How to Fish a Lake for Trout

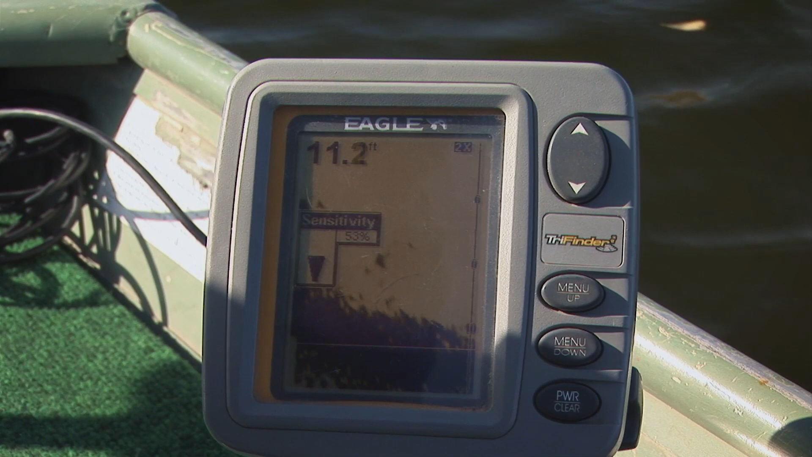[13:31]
Once on the lake, sounders are invaluable tools for locating subtle structure nuances not visible on larger scale bathymetric maps.